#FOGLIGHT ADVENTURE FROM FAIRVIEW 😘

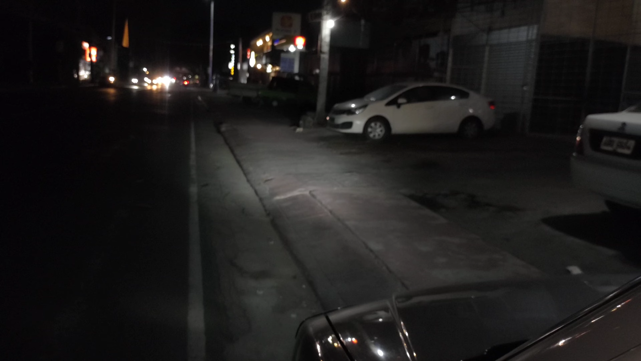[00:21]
Ngayon, kinabitan natin siya ng fog light Patagin ko itong headlight niya Copy natin yung fog light na kanabit natin Ito yung low, white Ito sa labas, ito sa low Pag-weight lang to,
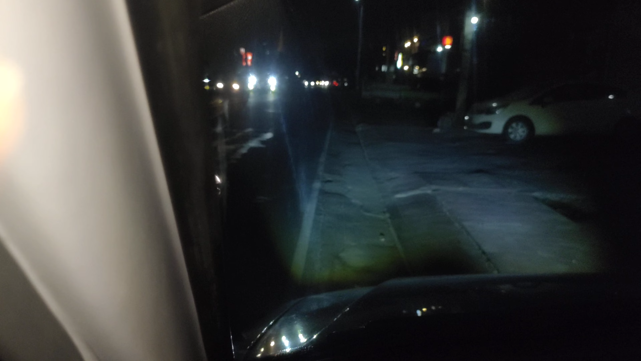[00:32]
sara White Ito yung yellow na kinabit natin sa kanya So yan yung sa inner, nakapint si sir, ito yung sa labas So pwedeng sabay yan, white and yellow So pag-weight lang to, sara, wala itong headlight Ito yung headlight mo Ayan, sabay Sir Dominic, thank you po Salamat po, kosensya na po, ginabi tayo Salamat!